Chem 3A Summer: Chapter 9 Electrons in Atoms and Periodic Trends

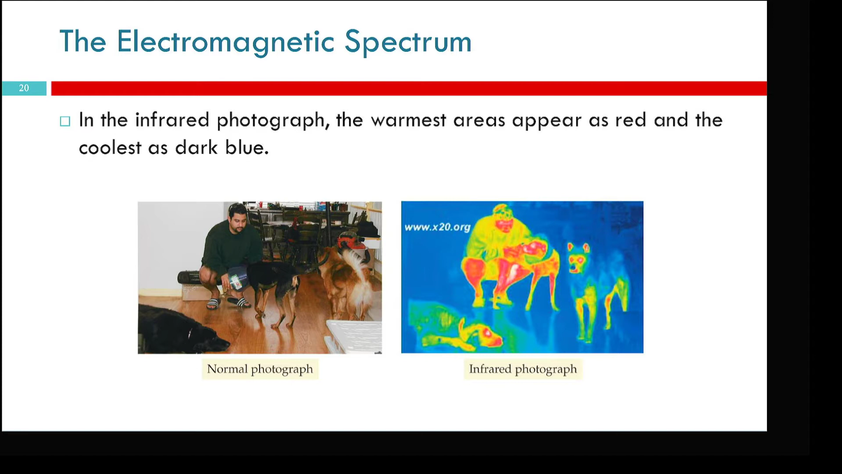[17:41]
So the photograph, the warmest areas appear as red and the coolest areas appear as blue. Microwaves, right?